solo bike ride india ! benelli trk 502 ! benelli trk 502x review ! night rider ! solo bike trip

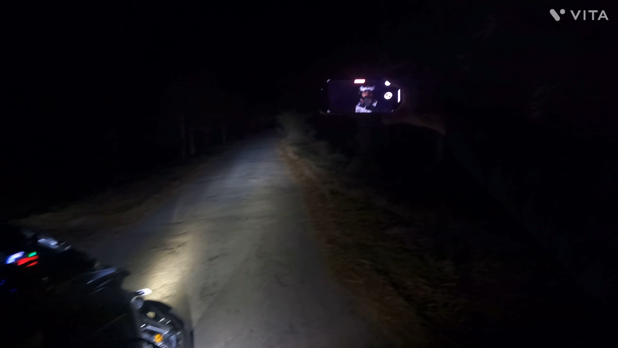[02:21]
काफी कंफ्यूजिंग रहता है तो बस अभी वो जा रहाँ यहां पर देखते है कॉनसे रोड निकलेगा अभी फाई कंद्रा भी動画 हम आ चुकर अपने घर से 20-25 सी-सीरी पर तो देखेख़े इसे धर क लिखते हैं और अभी निकलते हैं वापीस
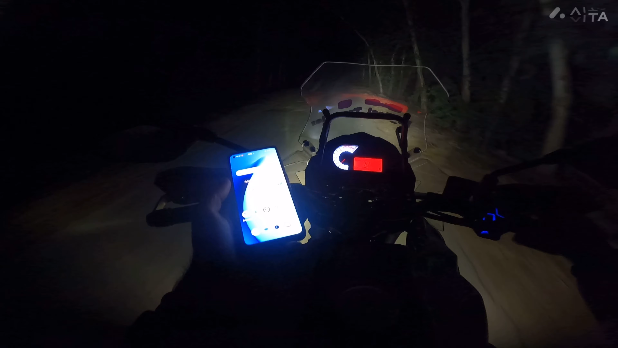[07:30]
कांपे है वाई कांपे है मैफ और बस अभी अपोचने वाले है वाई यह एक यार से जाता है लेफ्ट वर रास्ता
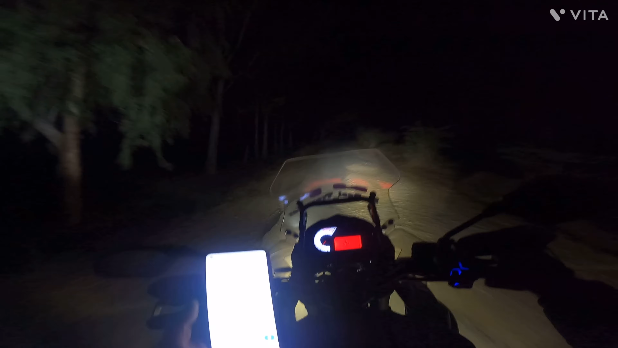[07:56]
वो रोड थोड़ा जा सही मिलेगा अभी देखते है कुण सा जाएगा यार यह भी कन्फ्यूजिंग है बहुत जाएगा उगले में खरास्ती हो रही है यार